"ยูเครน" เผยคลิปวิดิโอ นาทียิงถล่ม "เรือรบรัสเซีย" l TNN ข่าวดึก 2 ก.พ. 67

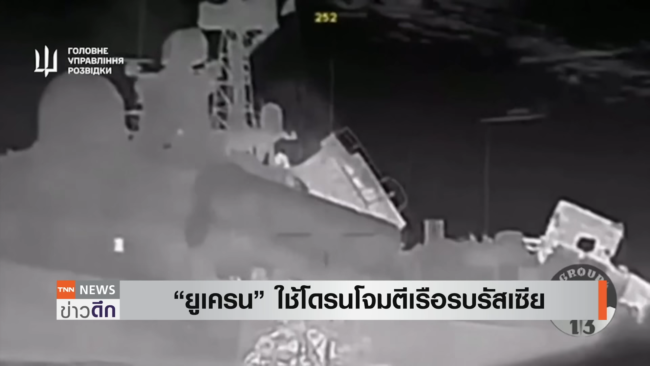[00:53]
ล้คนขับ ทางน้ำใบจมตีหรือรบติดขียรดาวุทร tug ของระเซียร์ บริเวณท่าเรือในทรสาพของ Crimea
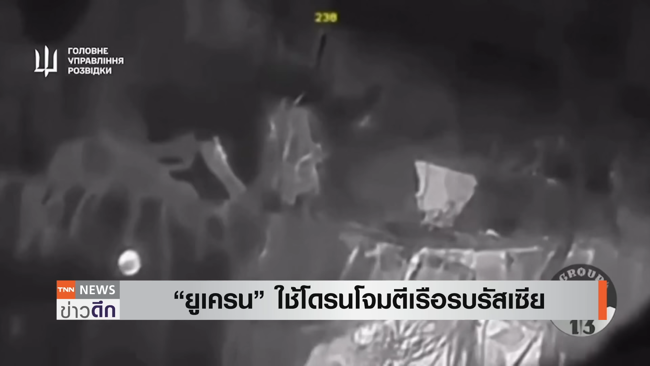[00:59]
ซึ่งคลิปดังกล่าวนี้บันทึกในชุ่เวลากลังคืนการจมตีได้สร้
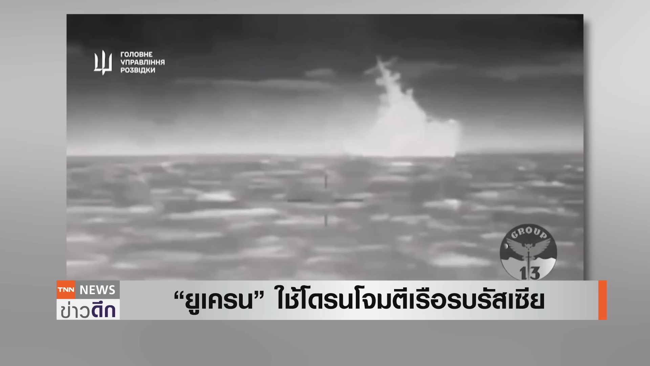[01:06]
างความเสียหายอย่างมากกับเรือก่อนที่ในช่วงท้ายของคลิปนี้จะเพราะว่าเรือลำนี้จมลงทางสำนักขาว CNN ยังไม่สามารถยืนยันคำกล่าวอ้างของอูคเซรนได้ทั้งหมดแล้วยังไม่แน่ชัดว่าคลิปเหตุการณ์นี้เกิดขึ้นเมื่อไหร่เก